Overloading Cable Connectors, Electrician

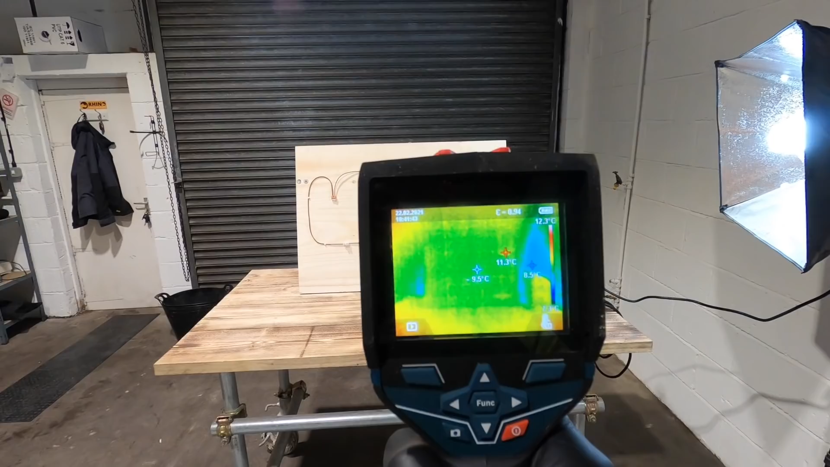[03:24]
On screen: max 11.3°C, scale top 12.3°C
The board itself is 9.5 degrees, top right, which is the actual earth clamp on the welder itself, is coming out at 10 degrees.
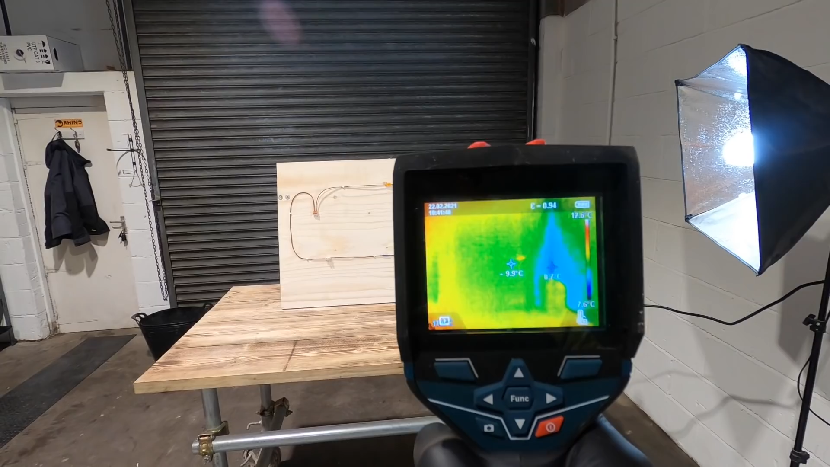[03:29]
So, this is how normally cold it is in this unit.
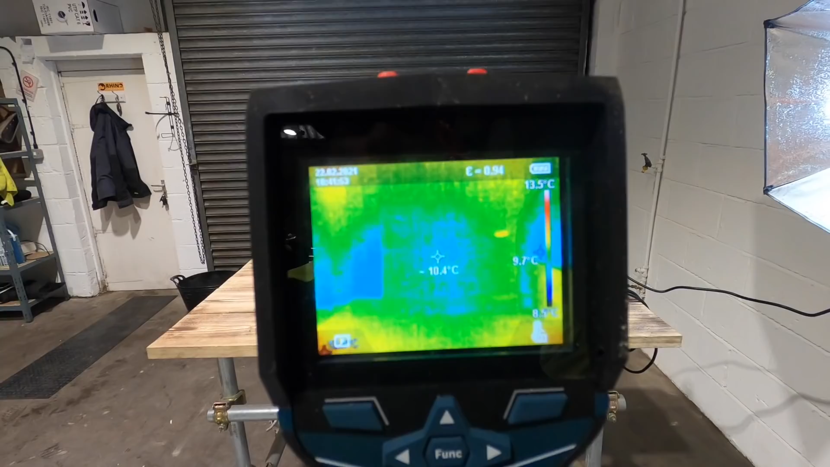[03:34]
On screen: scale top 13.5°C
Once we turn it on, I'll jump back and forth between the shots, and we'll see how hot this stuff's getting.
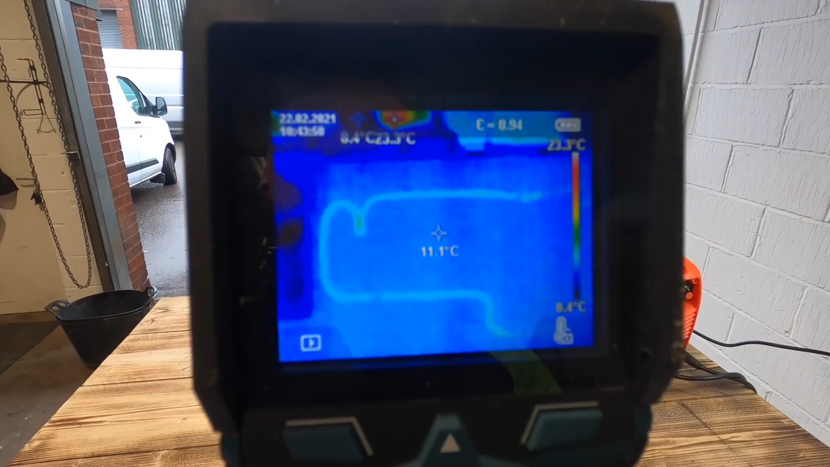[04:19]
On screen: spot 11.1°C, scale bottom 8.4°C
So, you can see on the thermal imaging camera, the cable is already registering hotter than before, because you can now see it.
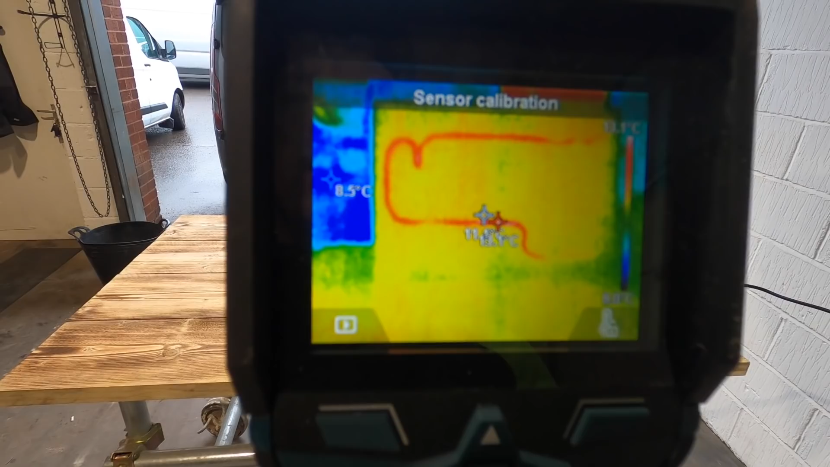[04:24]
That is now coming out at 13 degrees. Right, so the whole reason for these type of videos is there's a lot of stuff coming up, as you can see.
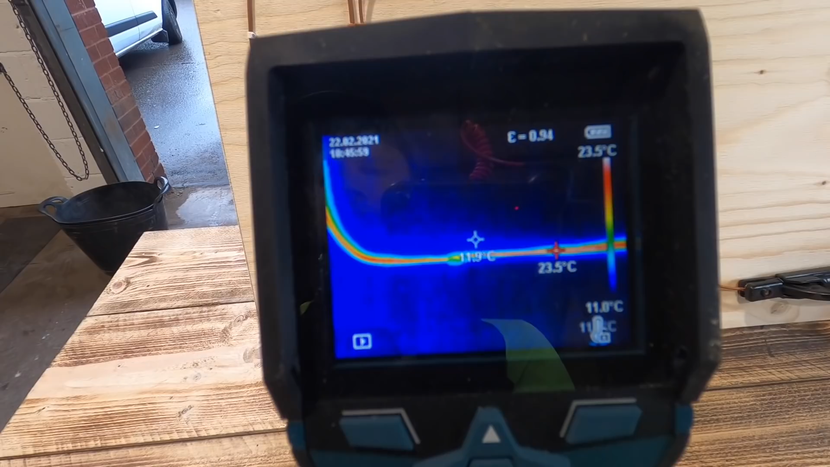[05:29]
On screen: max 23.5°C, scale top 23.5°C
So, now, at 20 amps, you can clearly see the connector block here, no, let's start from the first one.
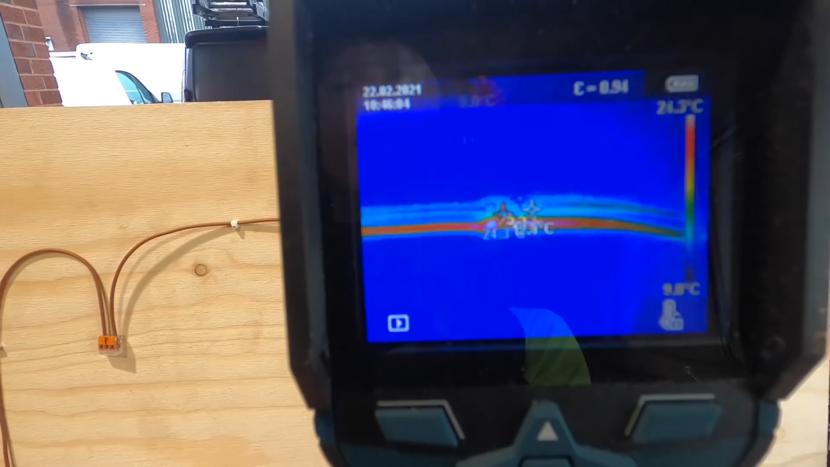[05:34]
So, from the first, so for the 20 amp, you can clearly see on there, that the spliced line is heating up to around about 28 degrees.
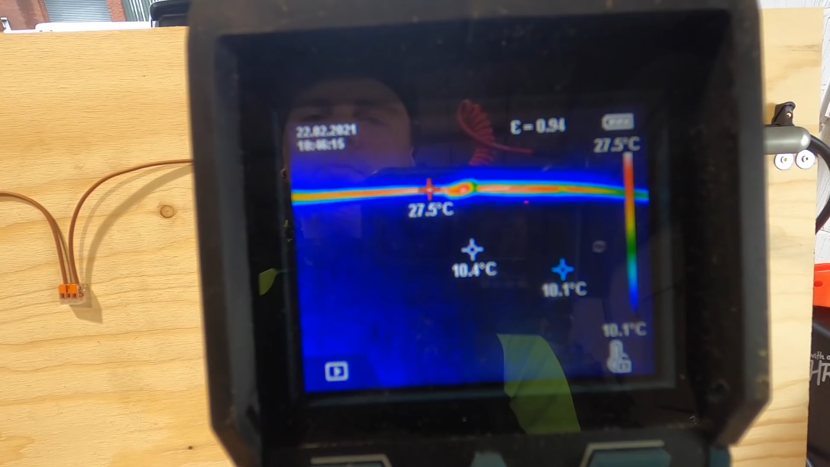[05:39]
On screen: max 27.5°C, min 10.1°C, scale top 27.5°C, scale bottom 10.1°C
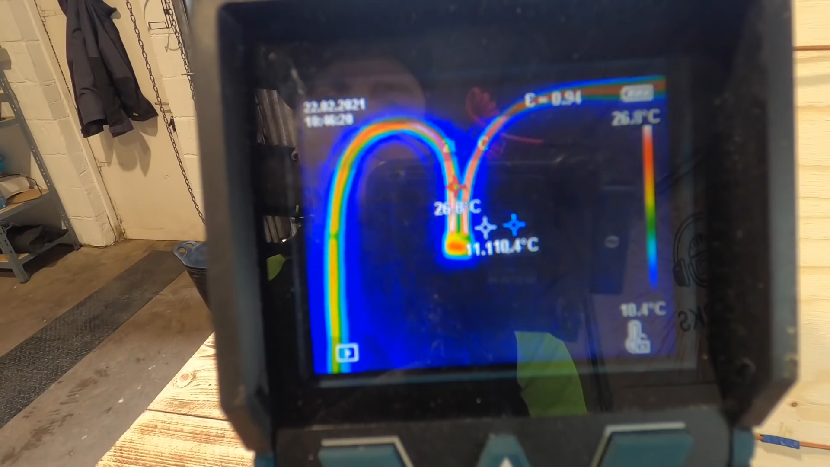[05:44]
On screen: scale bottom 10.4°C
We'll go across to the Wago, that's at 30, the connector block,
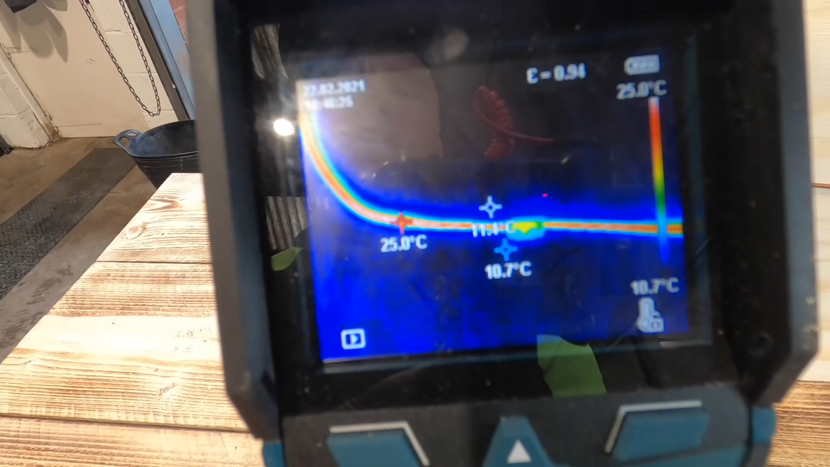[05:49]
On screen: scale top 25.0°C, scale bottom 10.7°C
15, 16,
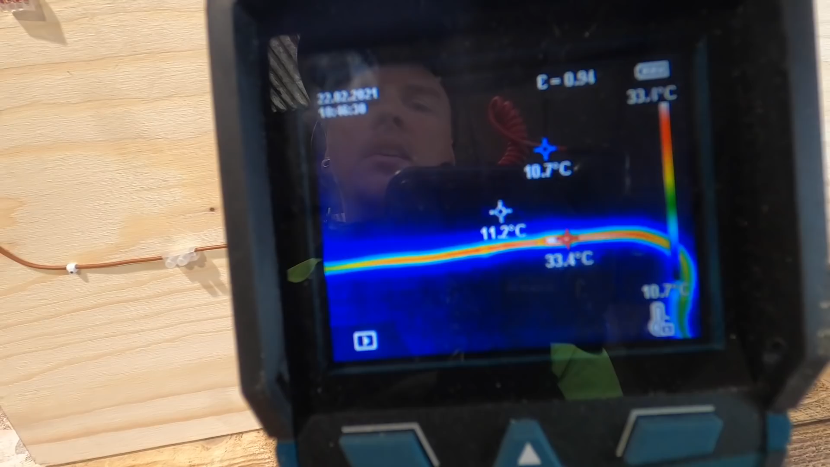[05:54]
On screen: spot 11.2°C, max 33.4°C, min 10.7°C, scale bottom 10.7°C
and the through crimp at 33. It's been about four or five minutes with them, they're exactly, I've just checked on the thermal image of your camera, they are all exactly the same temperature still,
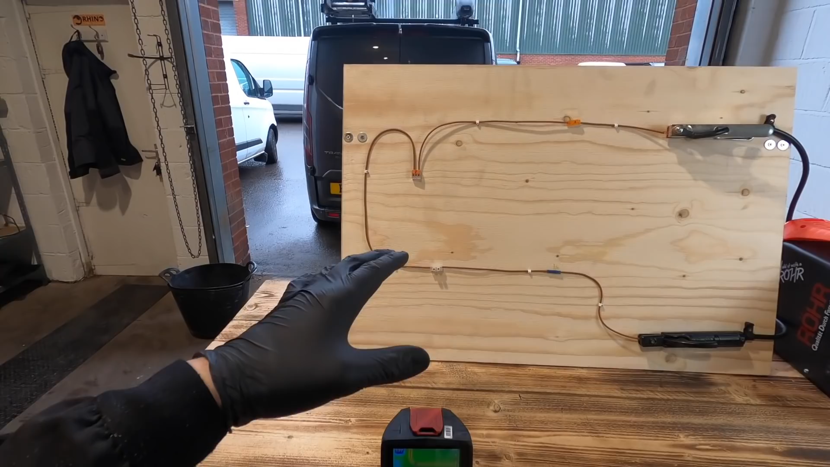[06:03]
so, we're going to crank it up to 30. I'll leave it a couple of minutes, and we'll report that. So, sitting at 30 amp, which I just found really interesting, is the cable itself is 45,
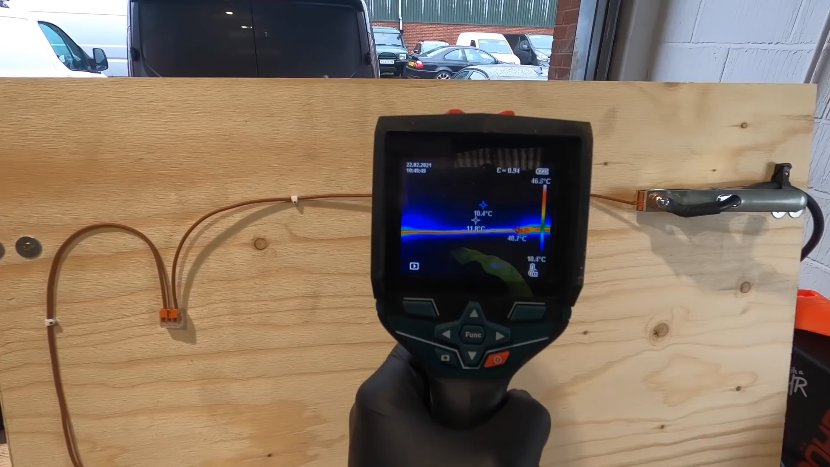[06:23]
49 degrees for the spliced line,
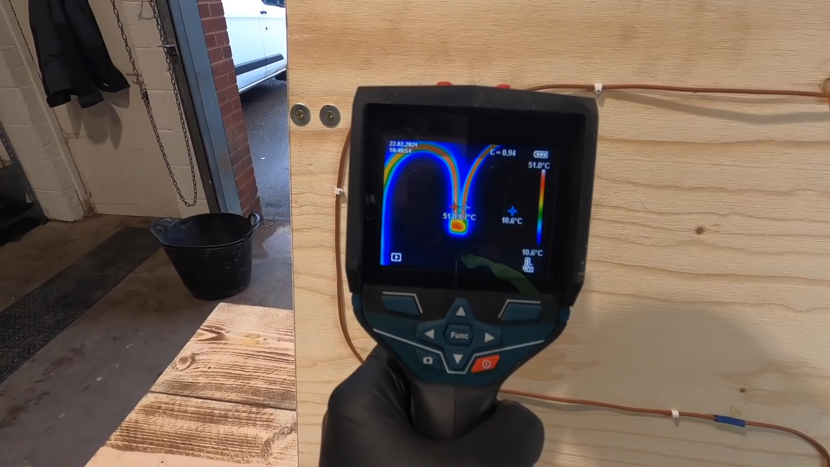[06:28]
On screen: scale top 51.0°C, scale bottom 10.6°C
53 degrees for the Wago.
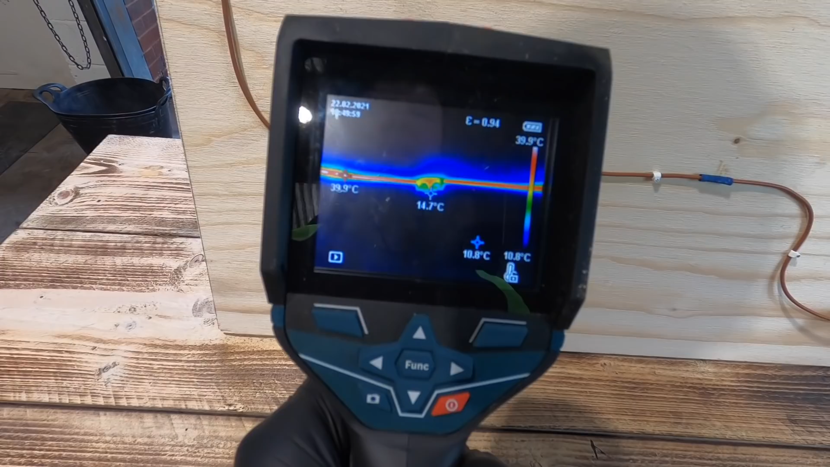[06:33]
On screen: spot 14.7°C, scale top 39.9°C, scale bottom 10.8°C
The connector block itself is still sitting at, if this is correct,
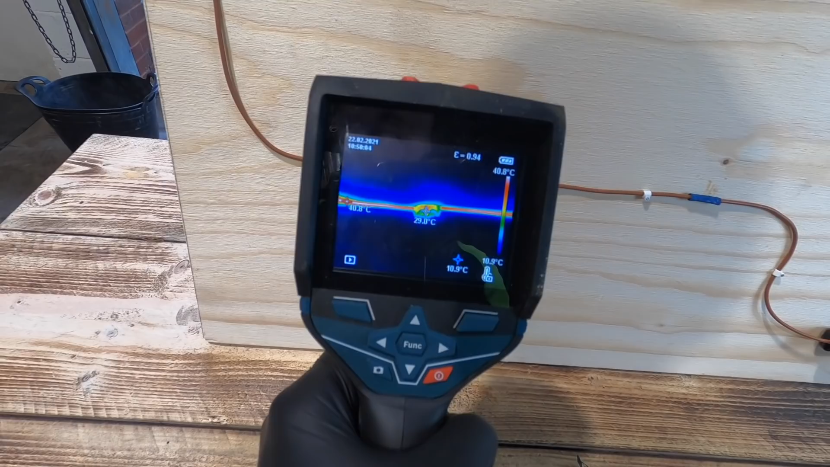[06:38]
topping out at 30, and then the crimp itself is 53.
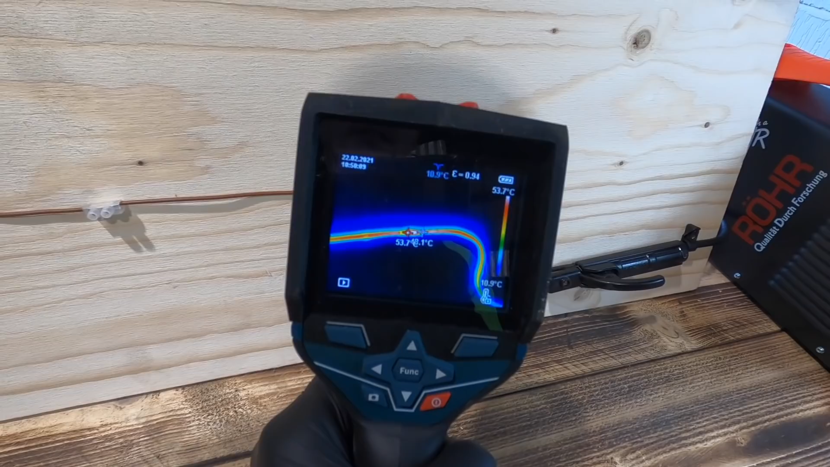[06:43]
On screen: scale top 53.7°C, scale bottom 10.9°C
So, what we should see now, when I change it to 50, the cable rating being exceeded, because realistically, clip direct, it should only go up to 34 amp.